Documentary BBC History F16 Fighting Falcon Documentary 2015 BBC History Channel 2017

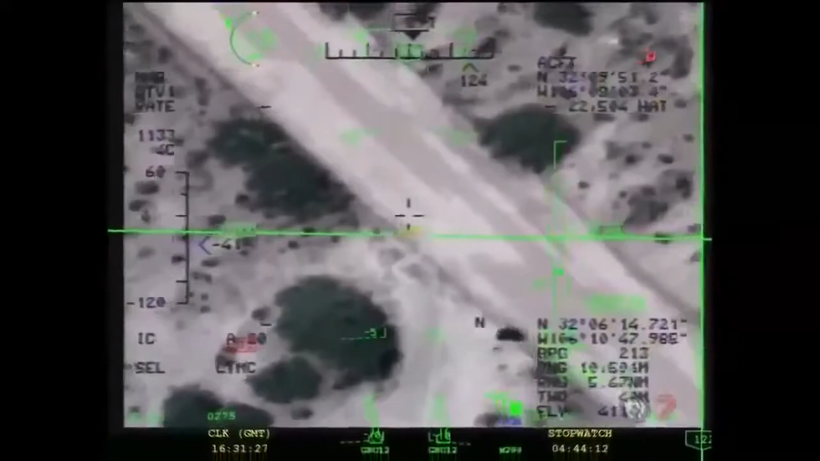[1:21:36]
A battle commander on the ground, or sometimes the pilot.
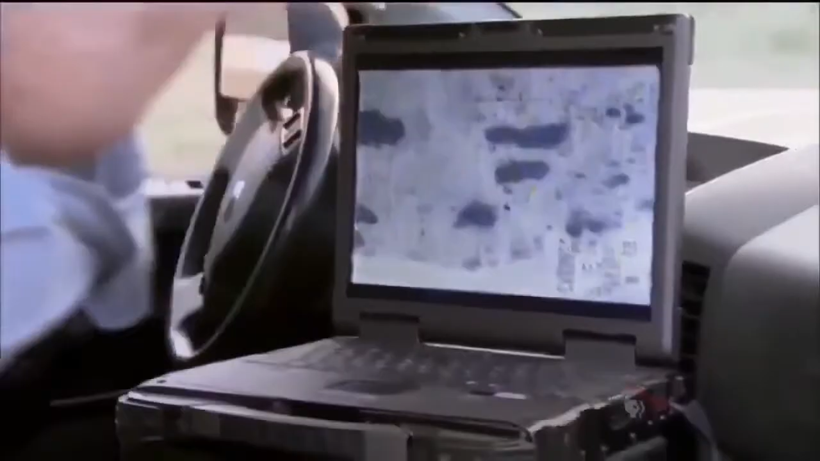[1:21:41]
Bones 34 from Raleigh 20, looks like that personnel is stopping. Bones 34, that's 8-7, that's what we got up here. All right, what I can do is go ahead and prosecute Nine Line Bravo 1. Copy, master arm.
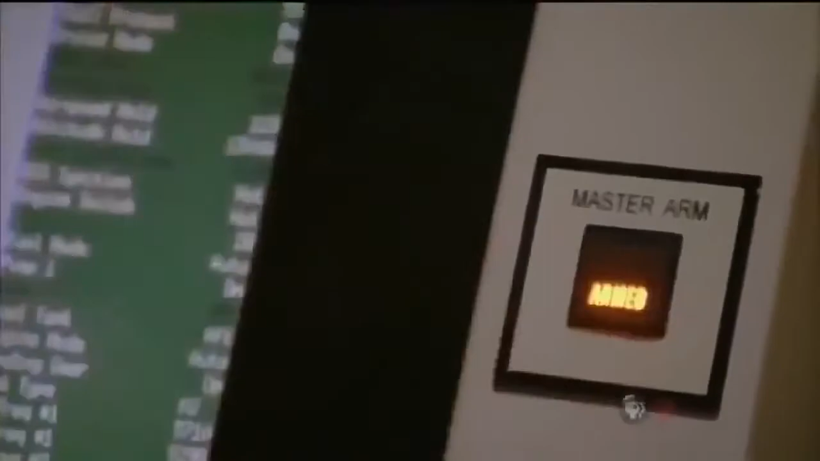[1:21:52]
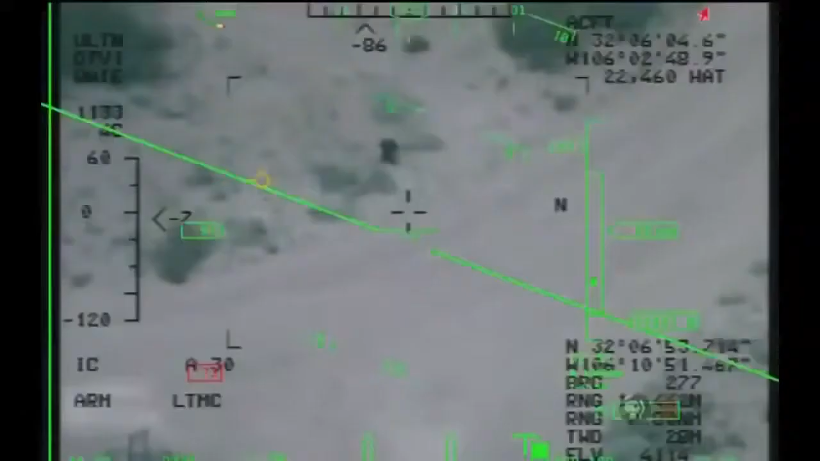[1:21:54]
The sensor operator targets, using the laser.
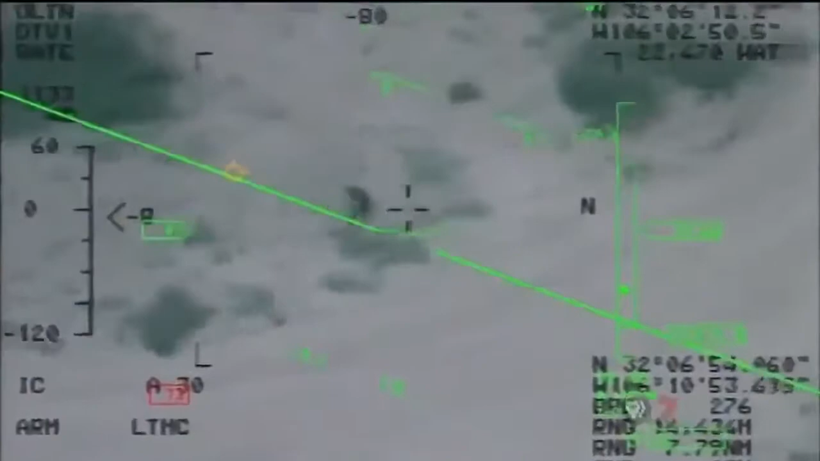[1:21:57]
This will be a run against the target under our crosshairs. 10 seconds to release.
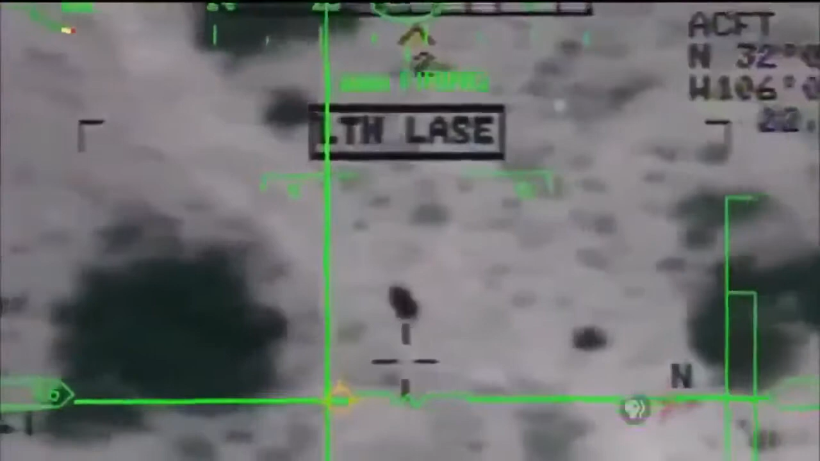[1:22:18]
The weapons that can be used operate with an error distance of less than 9 feet.
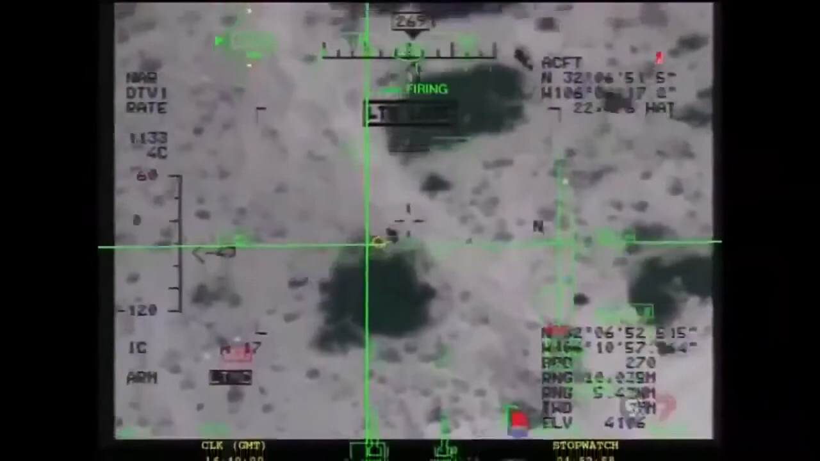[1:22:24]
You can put a weapon through a window-sized opening with ease. 5, 4, 3, 2, 1.
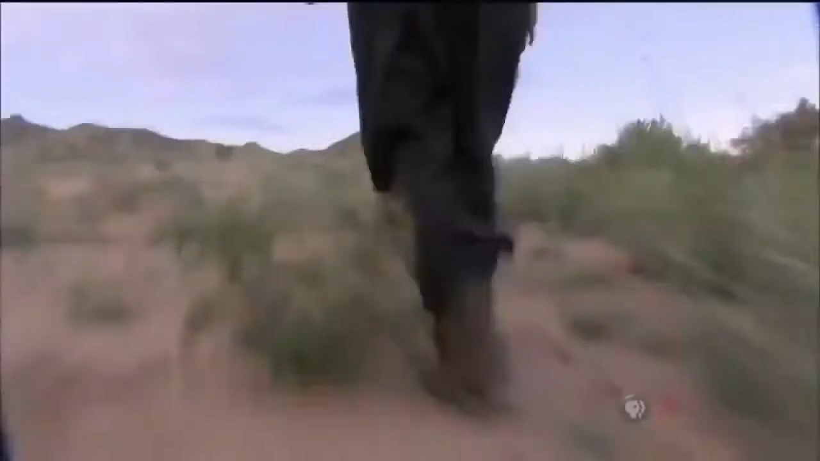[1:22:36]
Splash. Raleigh, it's Bones 0-9-8-perm.
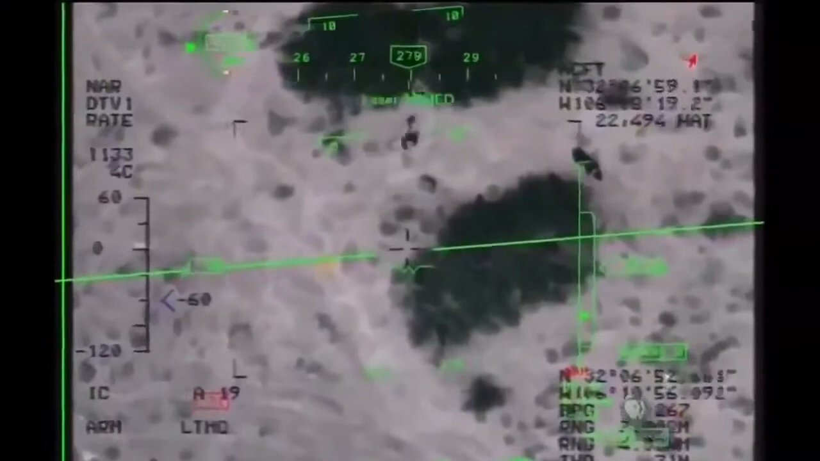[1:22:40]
We have, uh, splash, set by for PDA.
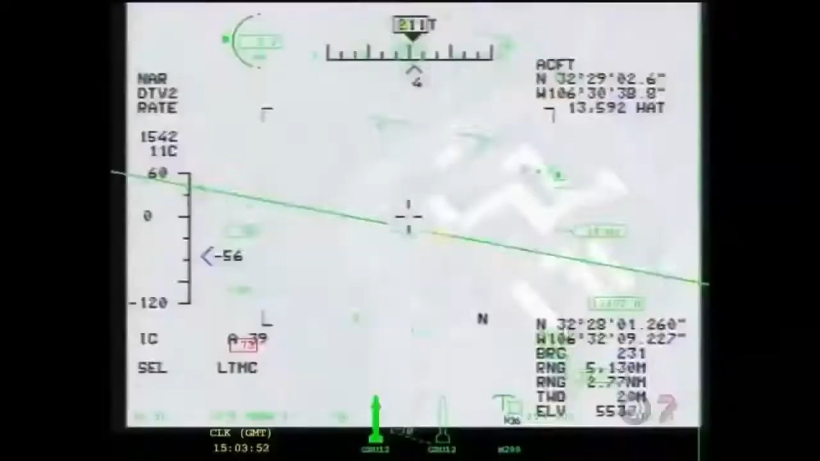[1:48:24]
The Predator's sensor ball carries daylight and infrared cameras. We can easily make out people from five, six miles away.
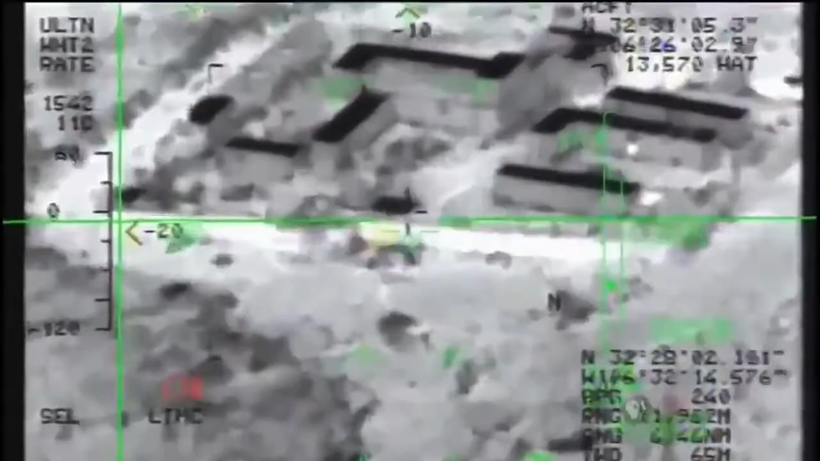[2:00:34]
The Predator's sensor ball carries daylight and infrared cameras. We can easily make out people from five, six miles away. The sensor ball also guides the Predator's two Hellfire missiles.
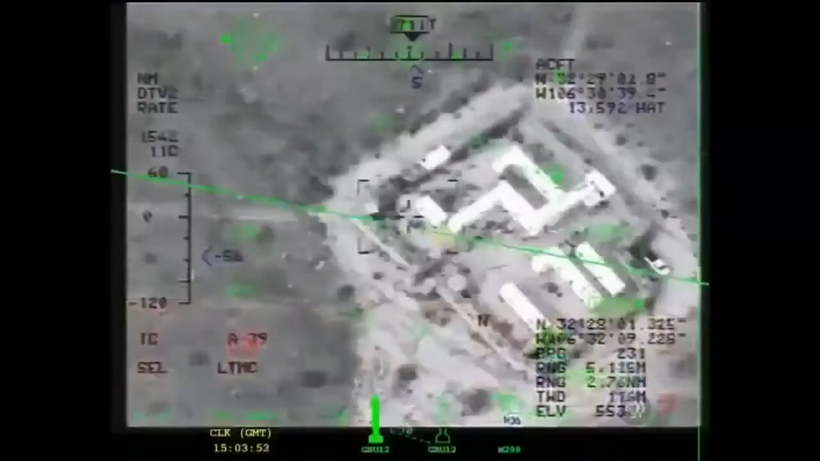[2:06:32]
We can easily make out people from five, six miles away.
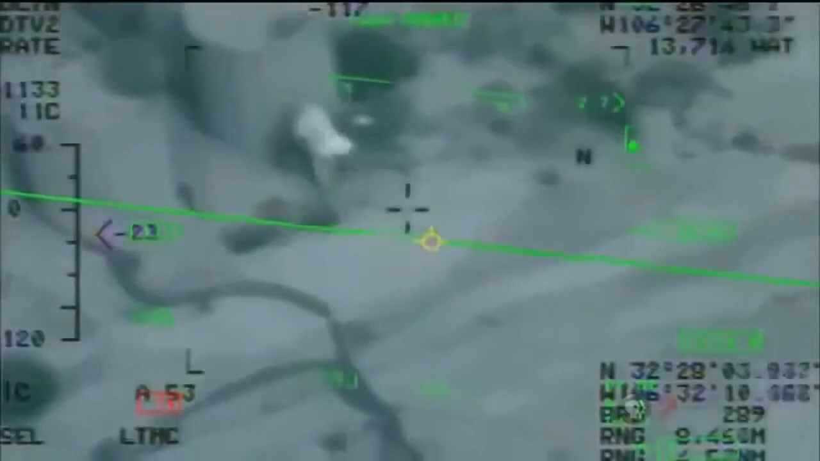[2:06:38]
The sensor ball also guides the Predator's two Hellfire attack and fighter planes will be drones within a decade.